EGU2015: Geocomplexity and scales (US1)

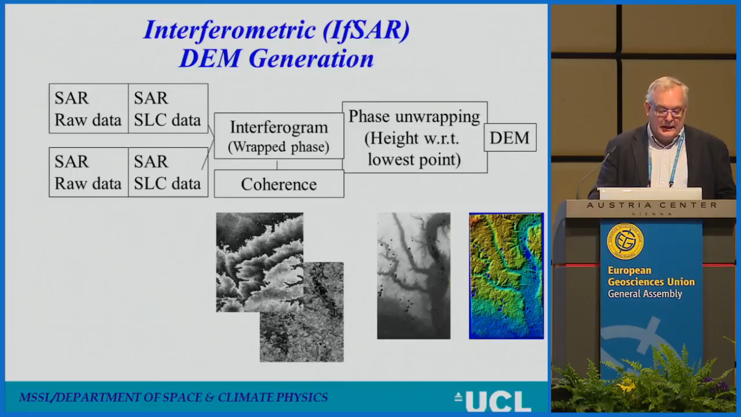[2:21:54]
But sometimes you get stuck down a hole or stuck at a boundary and you phase unwrap and you can never get out of that hole. And that's one of the severe problems with this technique. The other thing is, where are we looking at?